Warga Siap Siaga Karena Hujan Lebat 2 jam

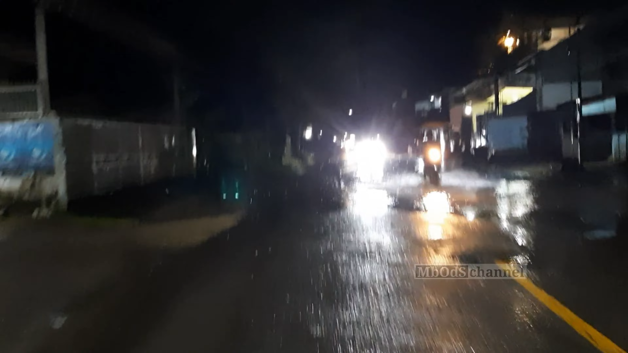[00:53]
Biar pelan-pelan ya. Nah ini sudah genangan air ini. Intinya hati-hati ya.
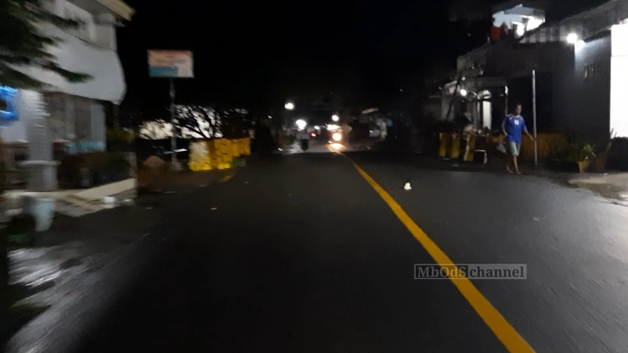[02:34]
Kita lihat sekitaran depan Telkom ya. Bagaimana keadaannya? Kayaknya banjir kayaknya. Nah ini air sudah menggenang ini guys, deras ini.
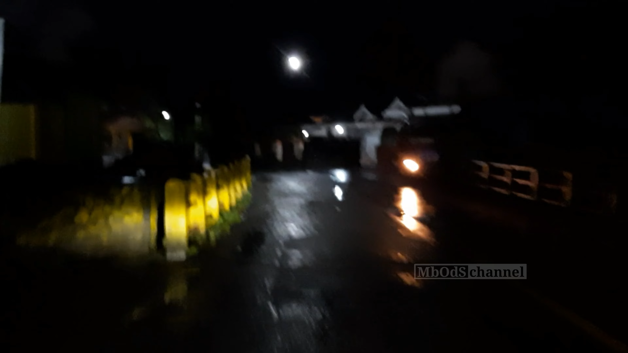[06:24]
Oh, ini kalinya saja enggak begitu kencang. Ini aman, malah aman di sini. Nah, di sini biasanya banjir dan ini aman sekali.
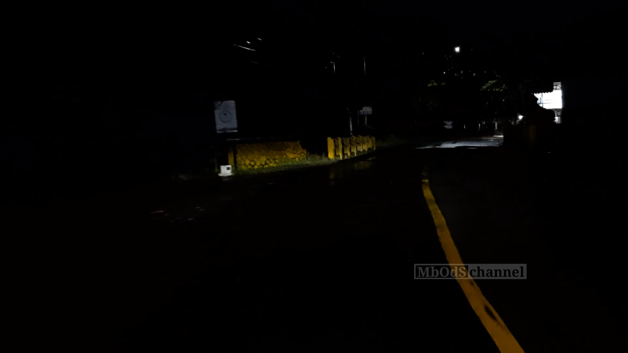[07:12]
Juga ada pakai lampu lagi ya. Situasinya aman terkendali, kawan, untuk jalan raya Brigi.
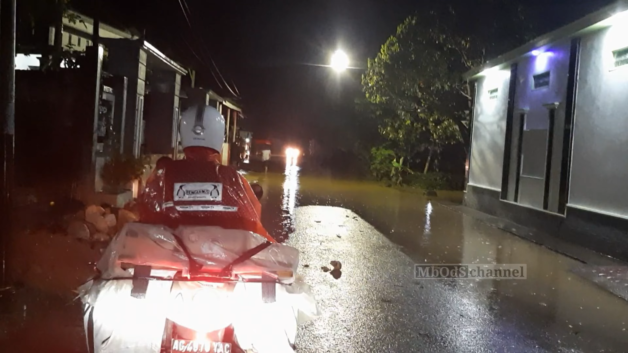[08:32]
Nah. Ini titik daerah Hemplak ya. Seperti ini enggak bisa lewat, guys. Kita kembali.
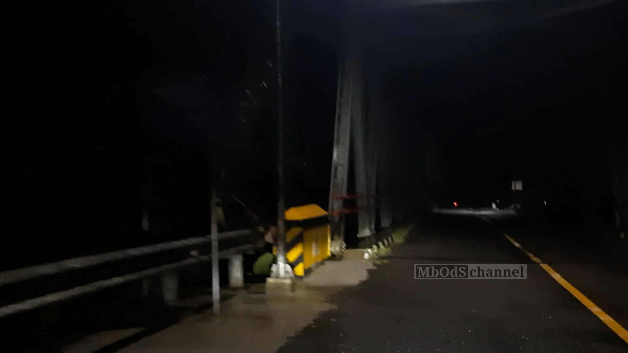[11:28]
Jembatan 2 Perigi masih aman. Jembatan satunya di depan sana. Ini debit airnya ini sangat tinggi, kawan. Yang di bawah itu karena gelap ya tidak bisa ngesot. Ini masih aman di sini, kemarin tidak aman, sekarang aman-aman.